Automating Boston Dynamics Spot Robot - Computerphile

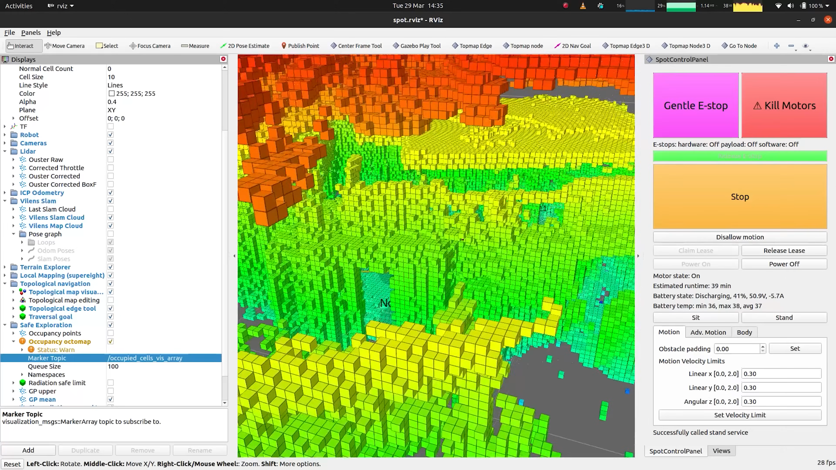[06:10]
Yeah this is the minecraft version of the world. These are on the order of 10 centimeter cubes and we use those to basically ray trace through the environment
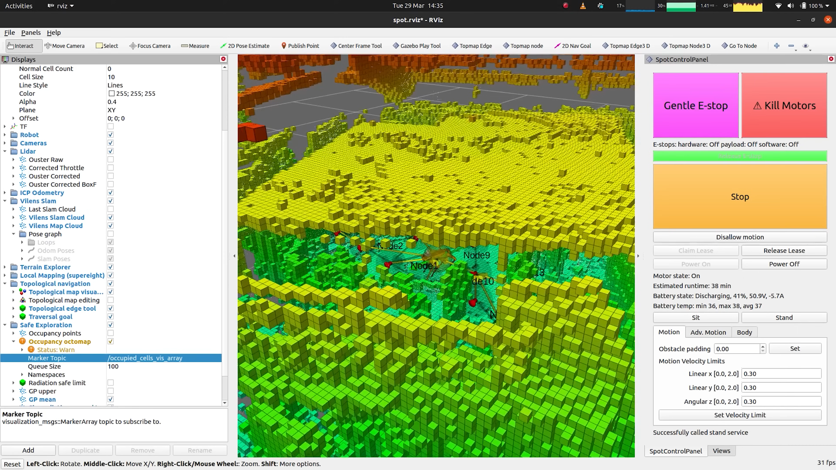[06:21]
and we have a small bounding box around the ray so that we can actually capture you know if there's a small hole in the environment we
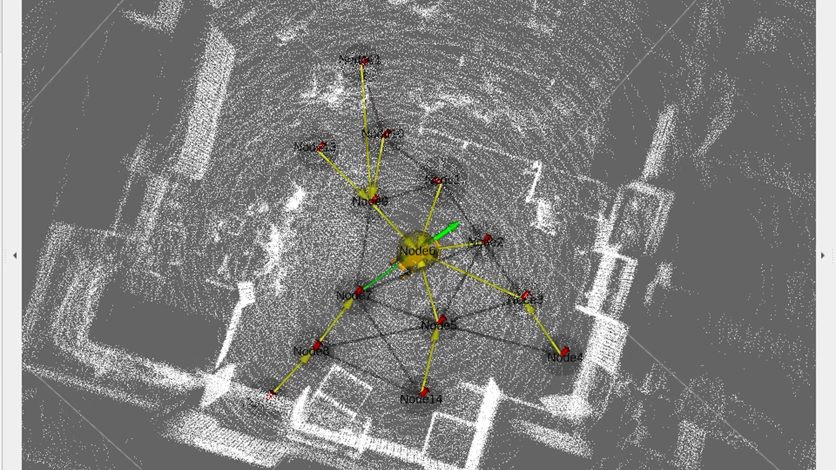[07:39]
And what you'll see is basically the yellow arrows are showing the policy that we're using to traverse the graph which is if i'm at this node what path would i need to take to get to the goal location. And this applies to every single node in the whole graph. So i'll send it to node i think that's node 8 and you'll see that the arrows in the graph will change to all point towards node 8. Well the policy gives the robot an action for every location in its world because we often do this in dynamic environments or with uncertainty.
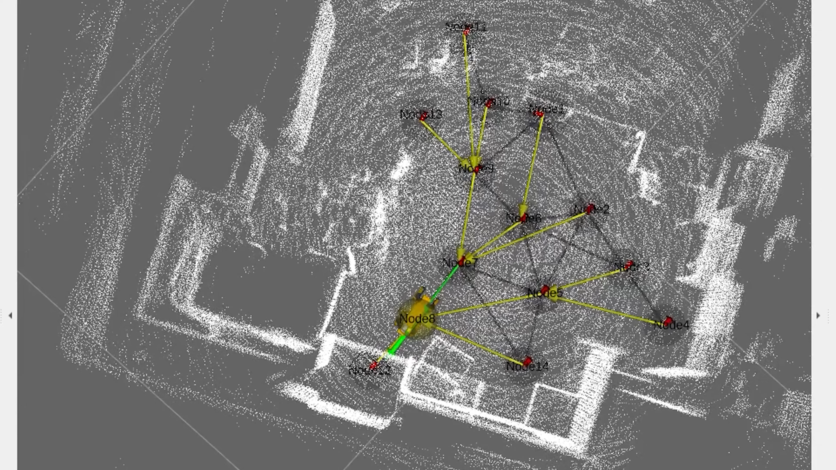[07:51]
So that means the robot even though it's trying to get to one location it might accidentally end up at another location if it avoids an obstacle that it doesn't know is there then it needs to know what action to perform when it reaches that state.
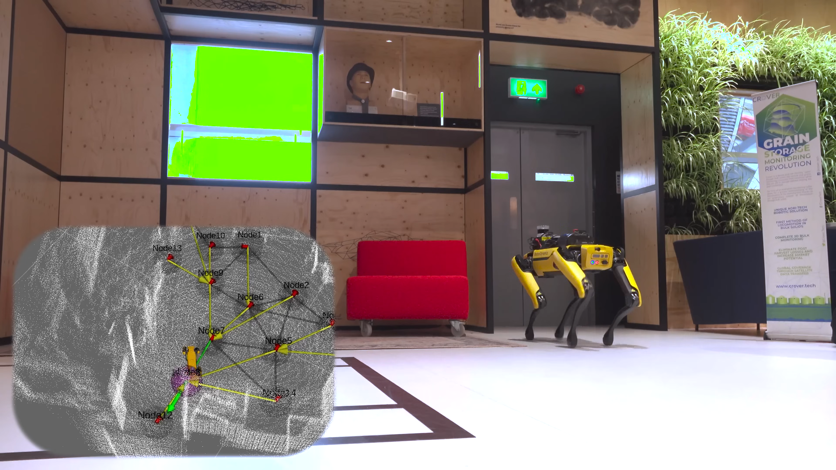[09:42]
I've specified a couple of nodes which are reasonably separated within our environment and it's reached the final the first node. So now we'll just do a little body roll.
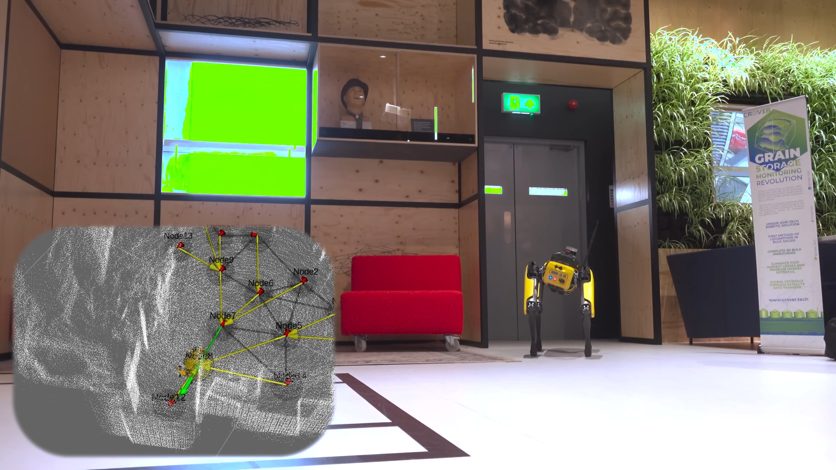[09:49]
Orienting its cameras better to get a better image of the target. Or looking quizzically at the door that's also it. And then it will reroute to the next node in its mission. So i after i send the mission i'm not touching anything at all it's uh it's doing everything fully autonomously.
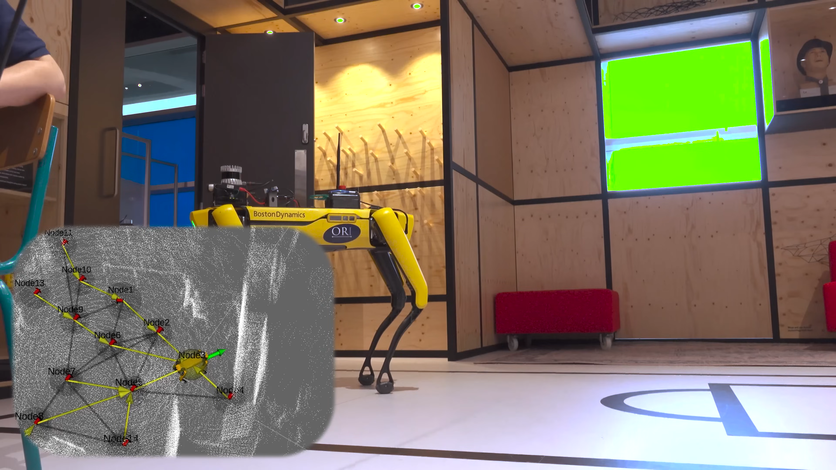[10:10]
It's really worth reinforcing that this is all on board the robot. Everything is running on board the robot. We are not giving any commands. We've just specified where it should go and what it should do there.
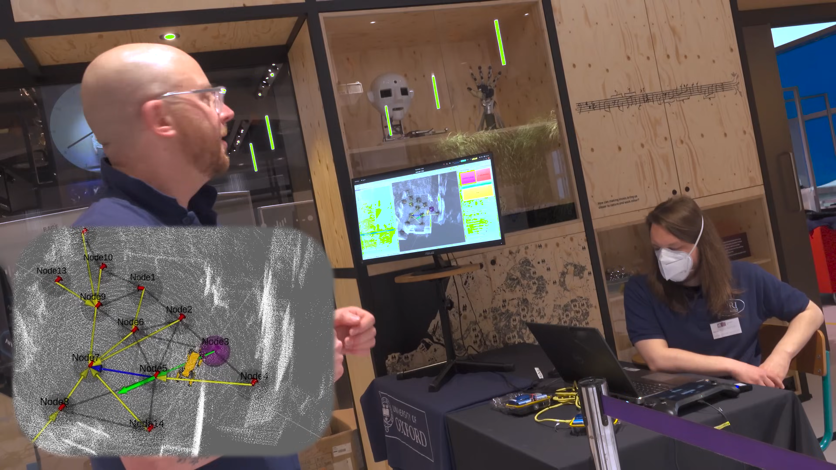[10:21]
It's using the graph that was built up earlier so it's got its map of the world so it knows where it's safe to move.
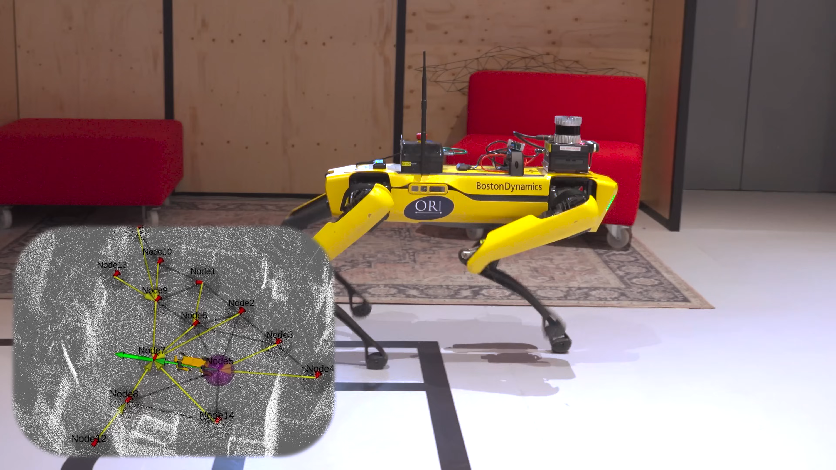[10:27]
It's got its topological graph. The network was on the floor that tells it where it should be moving through the space.
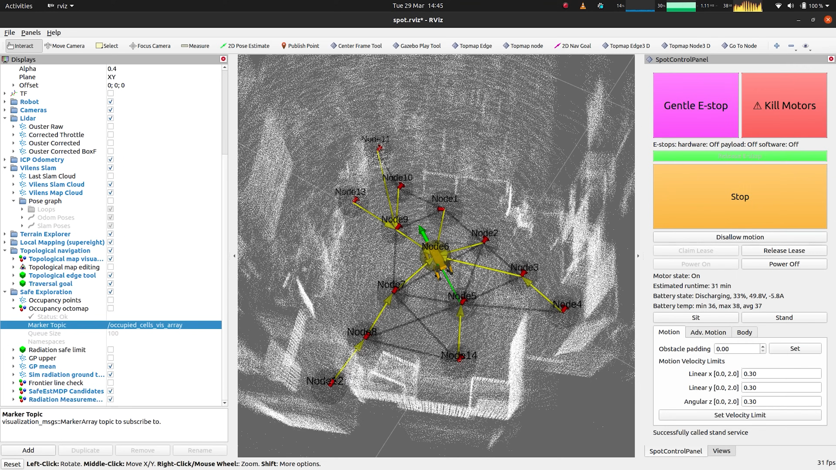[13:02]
In fact, we could see it on the screen. So what you're getting is that the data is being turned into a data type. It's being published on the network.
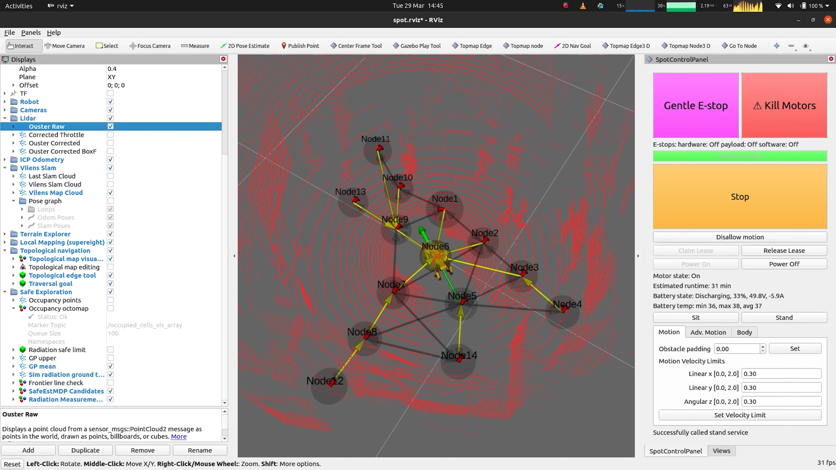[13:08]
You can subscribe to it on the robot to do some processing on board or when we run the visualizations.
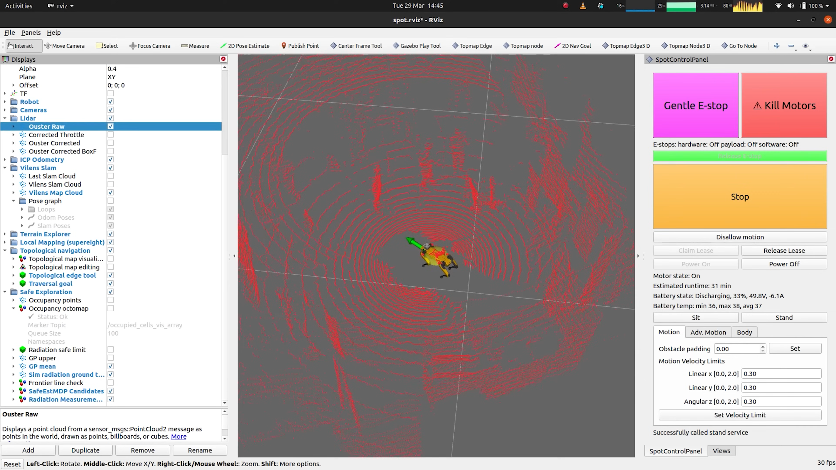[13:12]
That's what we're doing. We're subscribing to the data streams that are coming off the robot and then you can use them on the computer to measure things.